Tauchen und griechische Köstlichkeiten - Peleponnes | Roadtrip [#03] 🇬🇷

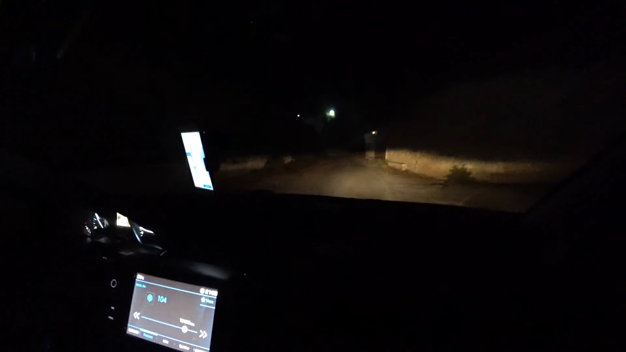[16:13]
My God, look at the streets, they are, well, okay. It's not a street, it's a very small and narrow way with a little bit of asphalt on it. Okay, already arrived. Yeah, now deep down.
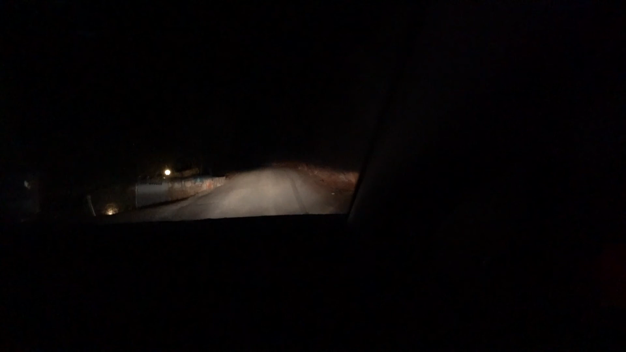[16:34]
Diving into the apartment.
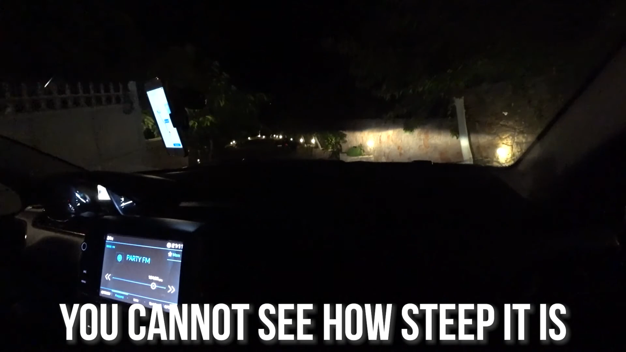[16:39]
We have 45. To go here. Look. Oh my God.
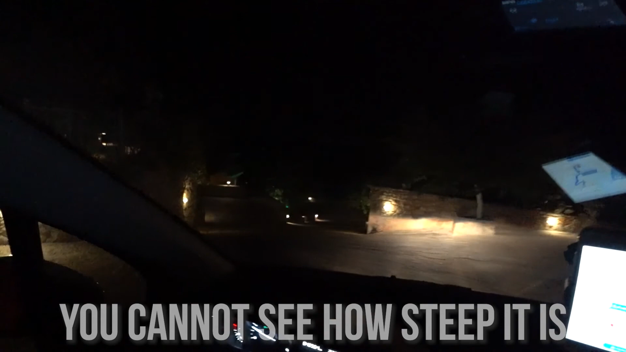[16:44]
45%. So if now the brakes are losing, we have a problem.